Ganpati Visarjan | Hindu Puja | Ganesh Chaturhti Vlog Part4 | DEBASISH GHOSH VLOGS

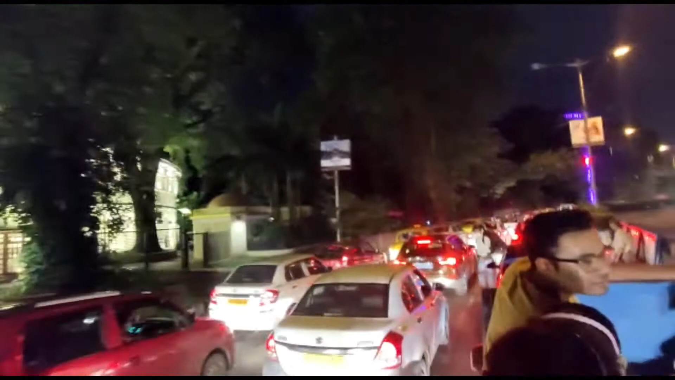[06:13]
ये देखो गाइस विक्टोरिया कितना सुंदर लग रहा है रात के समय।